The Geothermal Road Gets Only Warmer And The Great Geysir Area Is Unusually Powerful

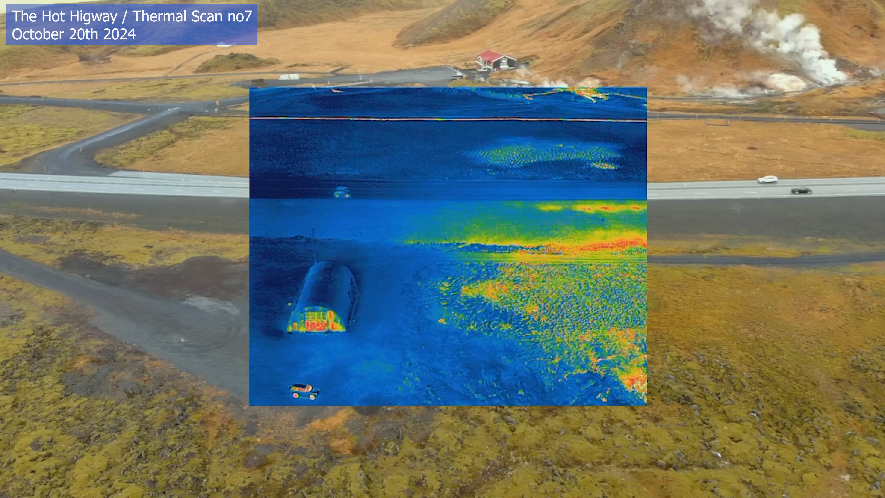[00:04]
It's time to talk about the hot highway again since I just did yet another thermal scan there and I came back with rather conclusive results. The geothermal area is still expanding and in fact so much
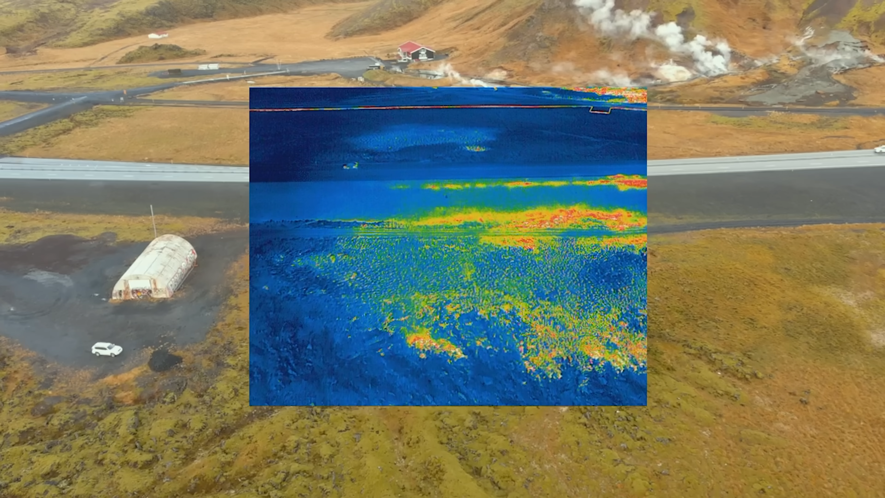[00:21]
that those who travel this road they don't
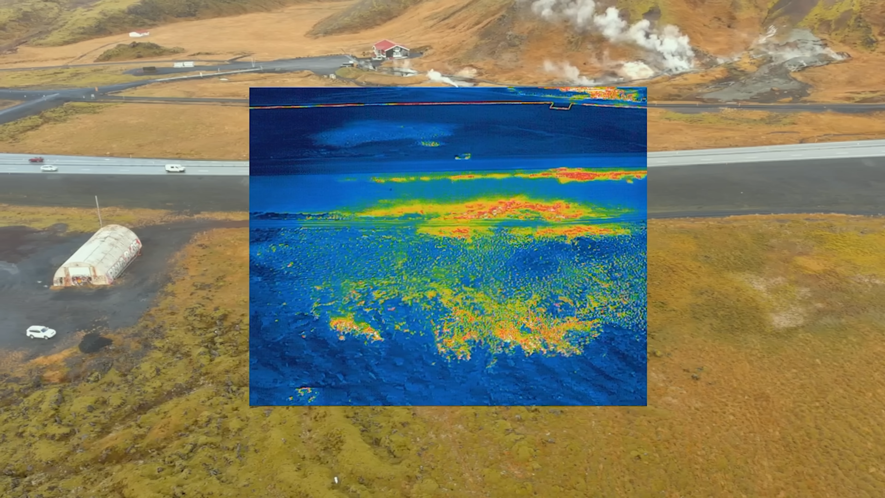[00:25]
always need a fancy thermal drone like me to see that something is not like it should
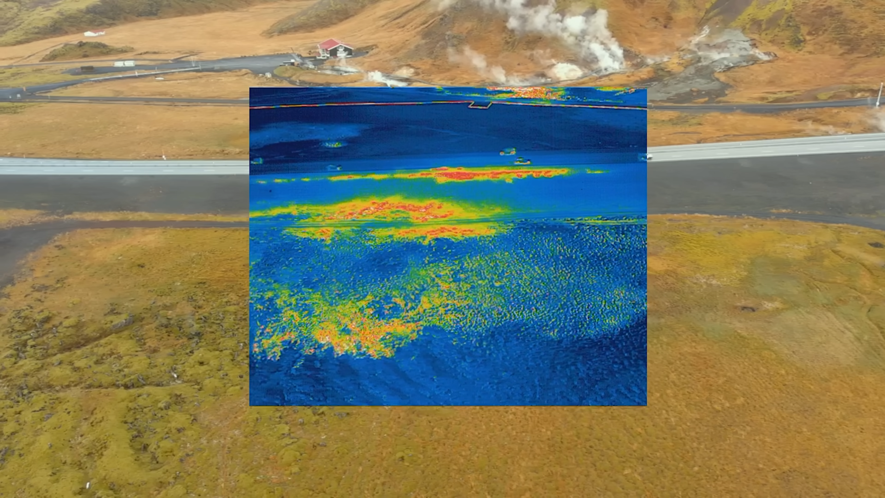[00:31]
be but the weather conditions do however decide how much steam is visible so I prefer to use the good old thermal drone when it's cold outside and for those who are new to
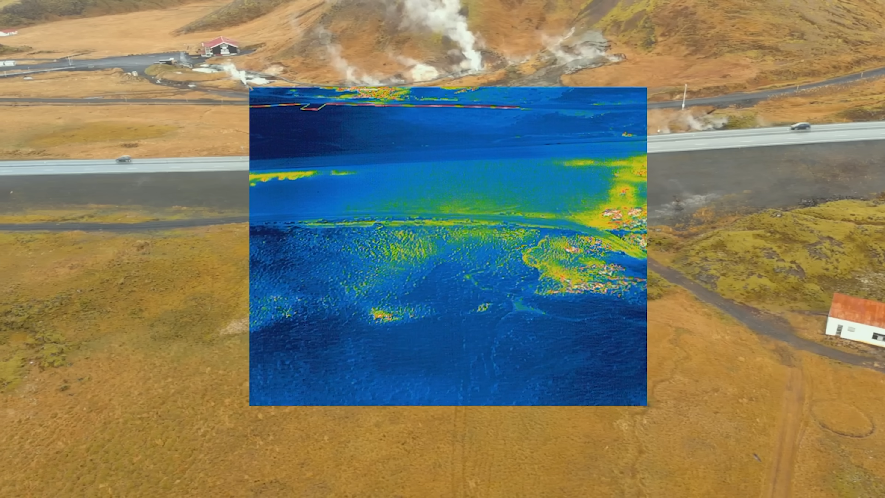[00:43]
this topic here on the channel this increased ground heat under
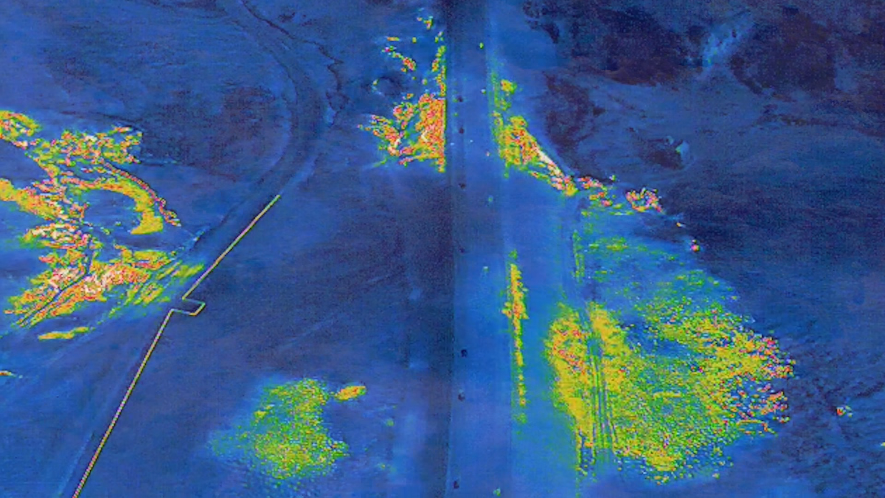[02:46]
clearly changing it is very easy to detect new steam holes in the ground quite large some of them so this new geothermal area it is
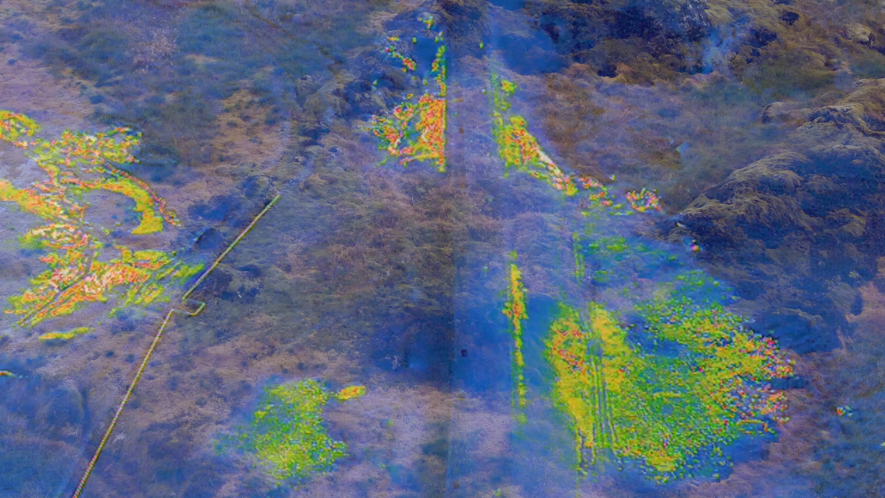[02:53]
spreading for sure and by the same side of the road we found another area at first there was a cold area between those two spots that I could see clearly through the first scans but now it looks as those two spots are about to merge into one and when I'm backing the drone from this area I
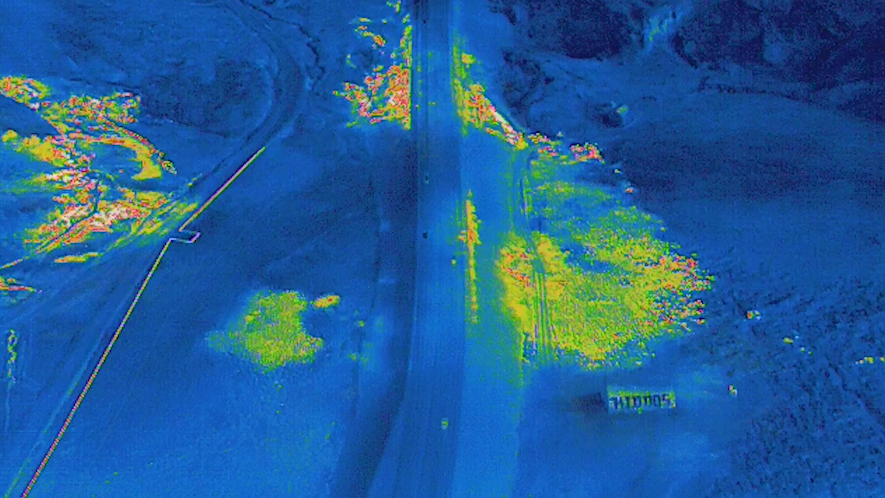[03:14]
don't remember seeing those spots there before or the spots that are coming into the frame now but I will have
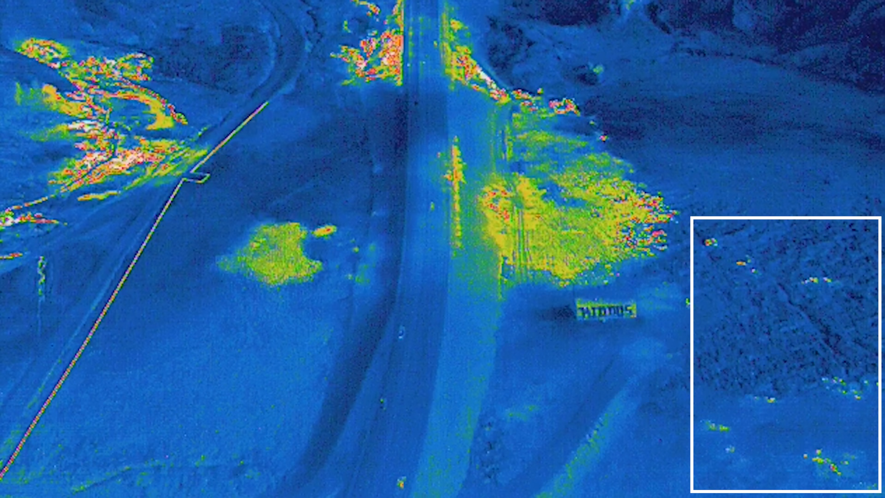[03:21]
to look at them better through my next scan and I will need to
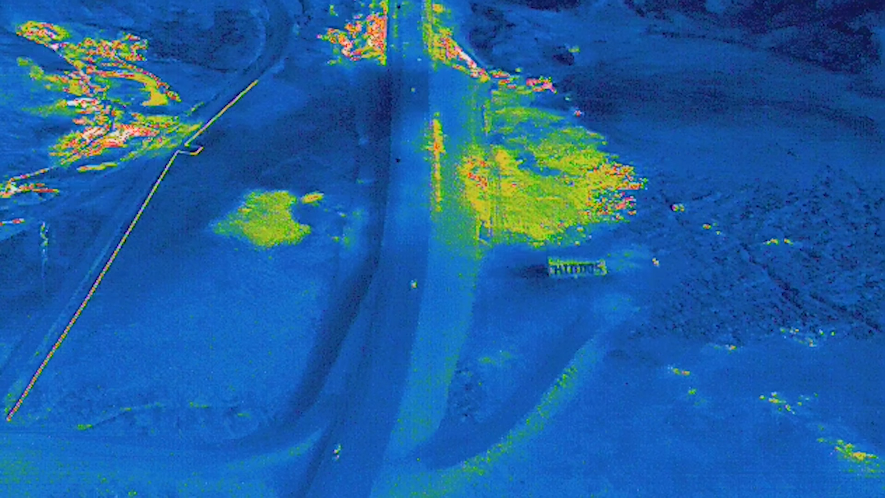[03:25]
scan a larger area next time but when we look at this spot here it is very clear that it
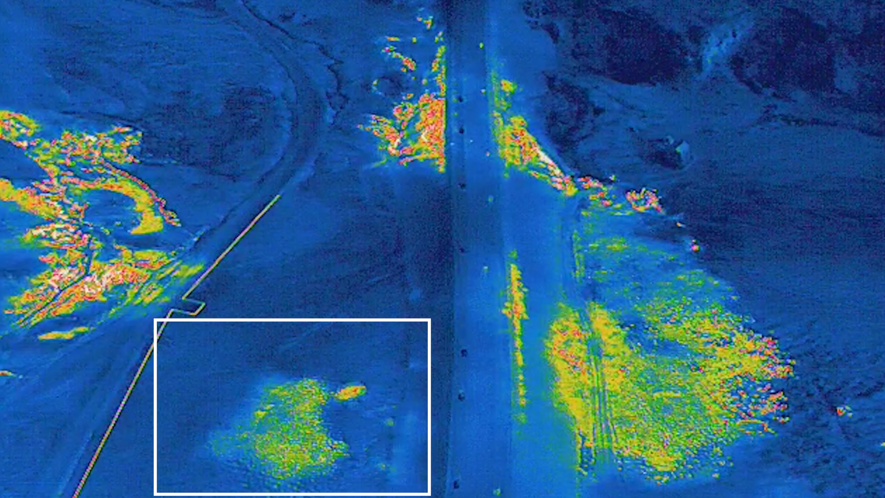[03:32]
wasn't here 18 months ago but when I was here in September scanning I didn't see that spot very clearly with my
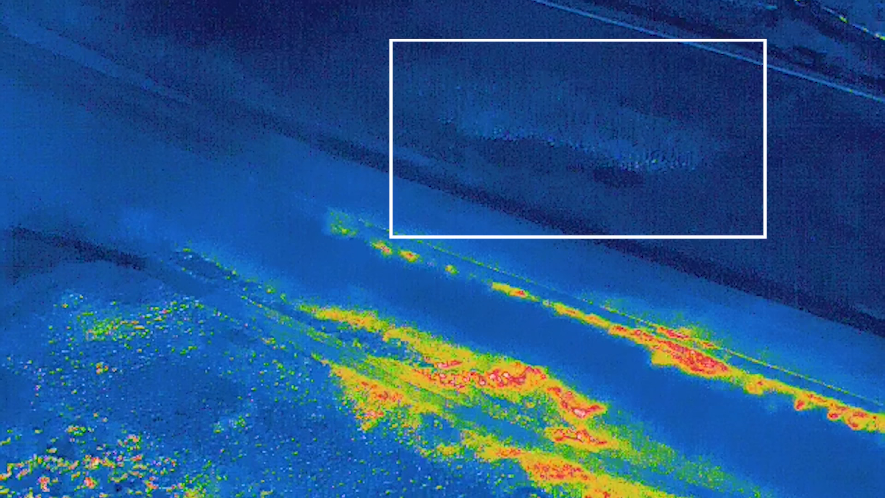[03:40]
thermal camera so it looks as the temperature there has been fluctuating
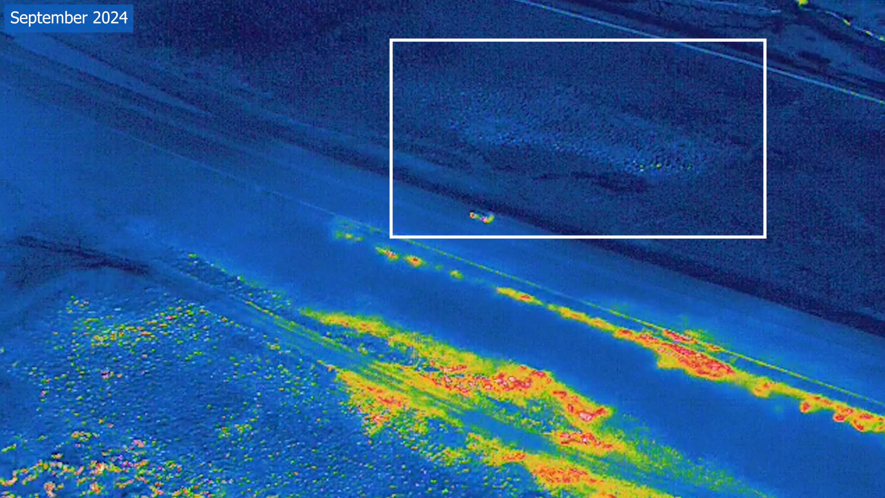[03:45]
but I did however have better conditions to scan during my last trip and then I noticed
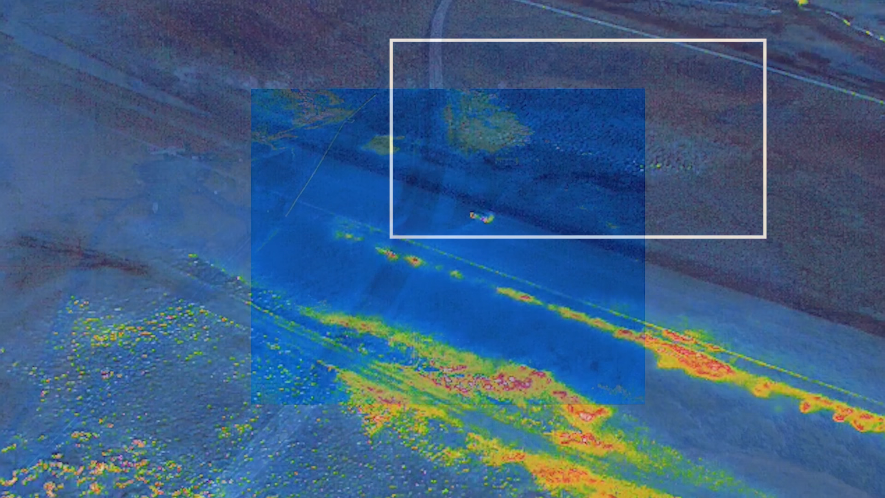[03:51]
this it looks as the heat is following perhaps a fracture there but it's not as
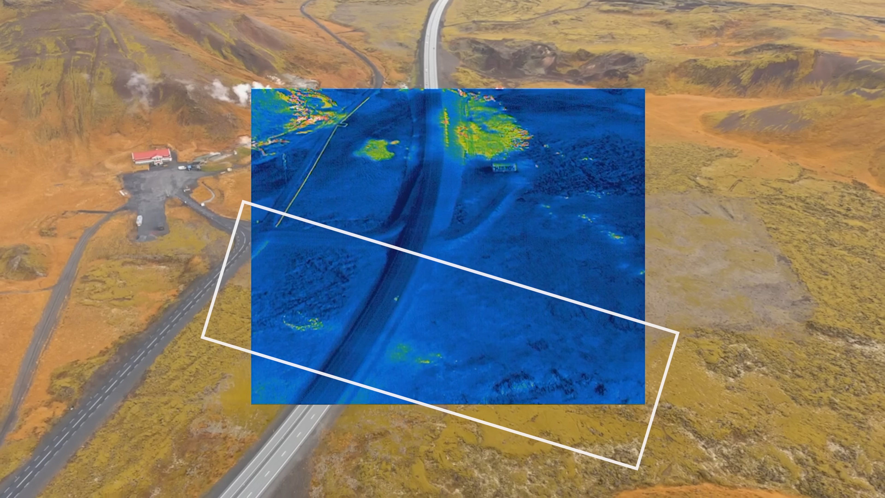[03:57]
hot as the other areas I was scanning and when
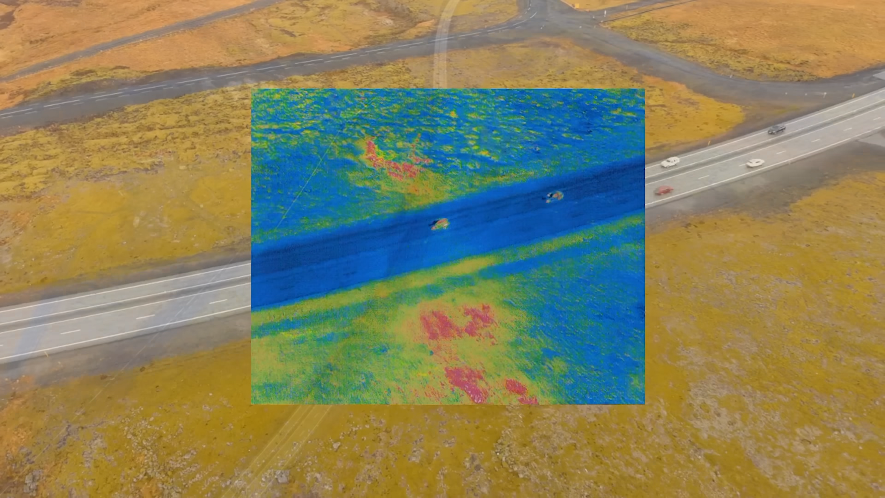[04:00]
I did the low pass over that the sun started to shine so I didn't do more that day and the most
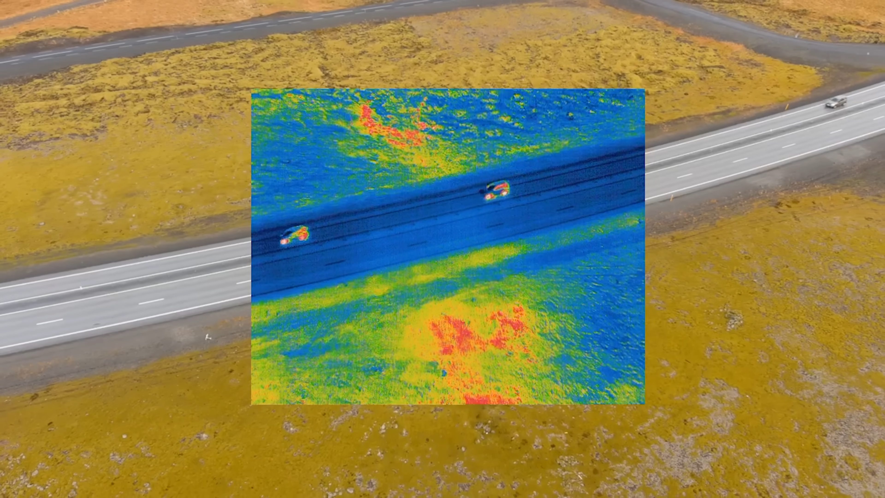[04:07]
obvious conclusion was the expanding hot area
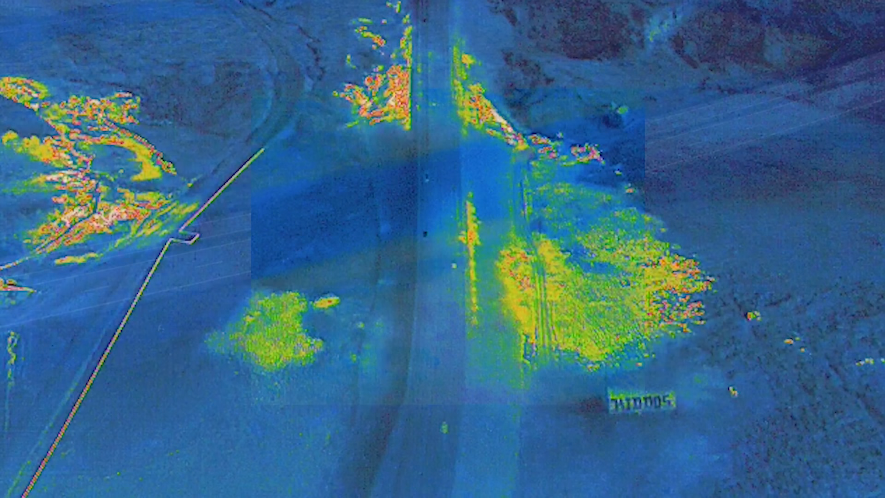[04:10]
between those houses the ground between them was cold but I will however need to go through all my footage from there all these seven trips and if this continues it